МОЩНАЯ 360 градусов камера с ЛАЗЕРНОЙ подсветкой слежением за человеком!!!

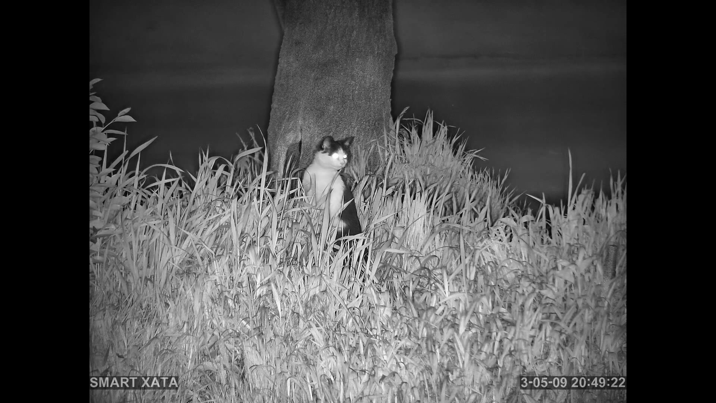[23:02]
Ночная картинка с камеры на очень классном высоком уровне. Автофокус отрабатывает с небольшой задержкой. Где полная темнота. И также очень классно цветная картинка.
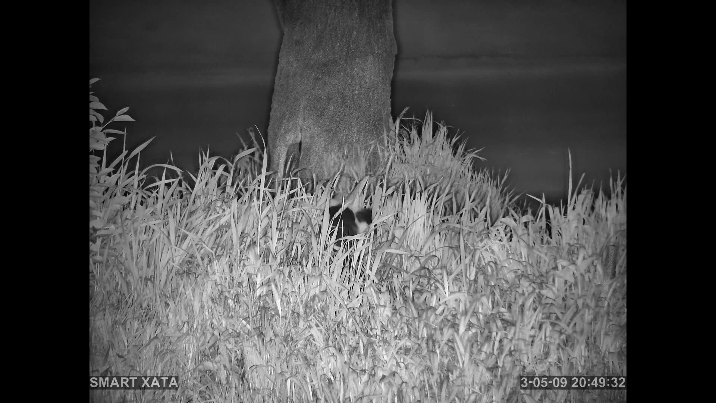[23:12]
Можно переводить в цвет принудительно камеру.
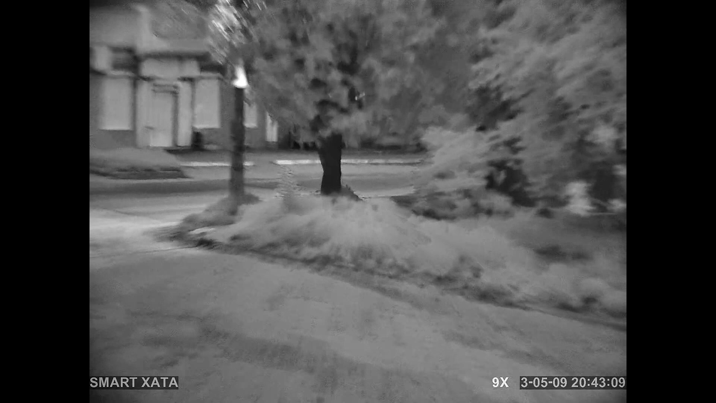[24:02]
Которые при максимальном зуммировании активируются. И такой луч получается освещают именно то место, которое ты приблизил. Видно это происходит переключение.
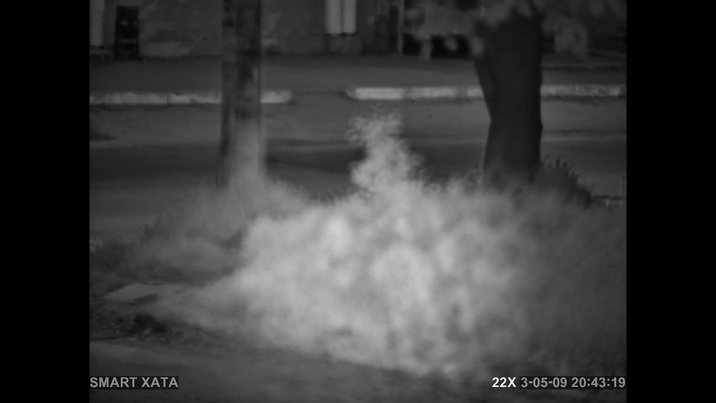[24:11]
То есть включение этих дополнительных LED светодиодов мощных. То есть ИК светодиодов мощных.
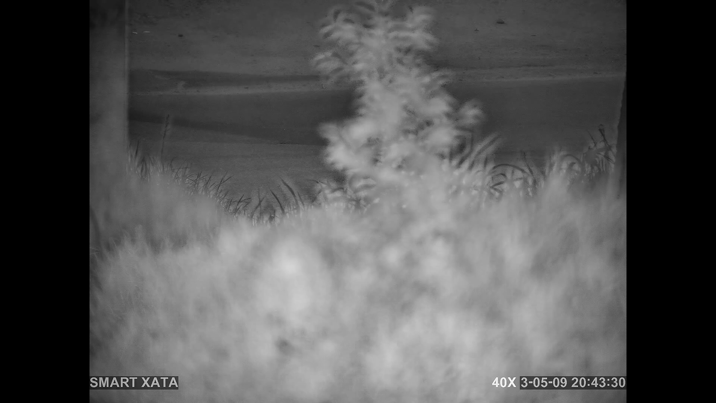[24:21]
Которые дают хорошую картинку на большое расстояние. При этом хорошо фокусируются. И предметы четко будут видны на большом расстоянии. Также работает и слежение в ночном режиме. Может уже не с той корректностью с которой днем. Днем кстати нормально все отработала камера.
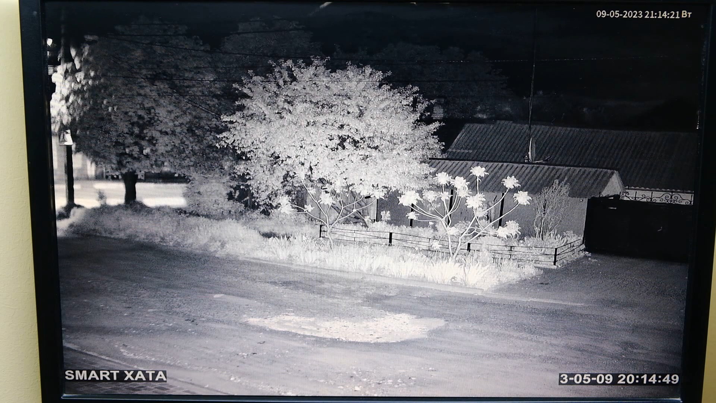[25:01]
Пресет 83 вводим в веб-интерфейсе. Сейчас я это делаю. Вызываю. Отключаются ИК светодиоды ночной подсветки.